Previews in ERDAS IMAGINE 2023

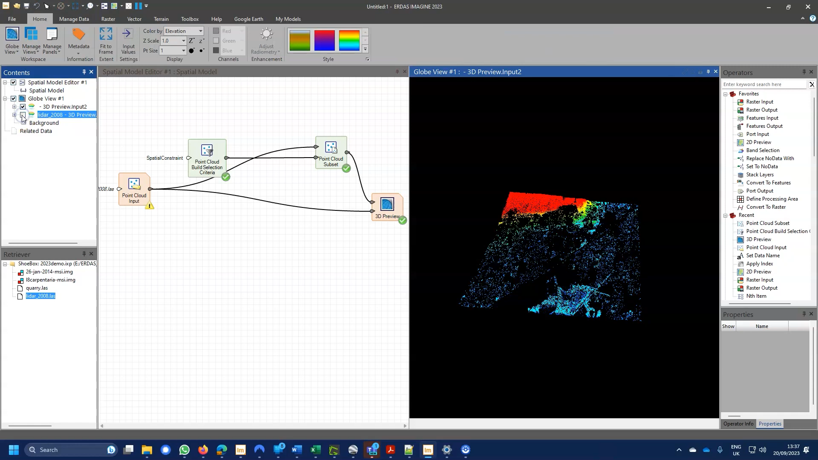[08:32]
And now if I remove the full data set, here we have just the vegetation classes. And again, on the globe view ribbon here, we can color by classification.